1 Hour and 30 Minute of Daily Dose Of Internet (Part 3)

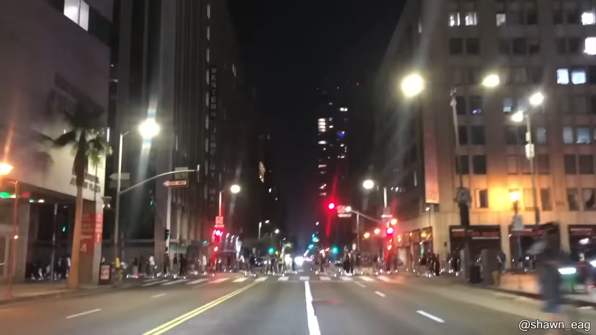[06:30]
A few days ago, over 200 people grabbed a scooter and drove through the streets of Los Angeles. The police weren't too happy about the situation.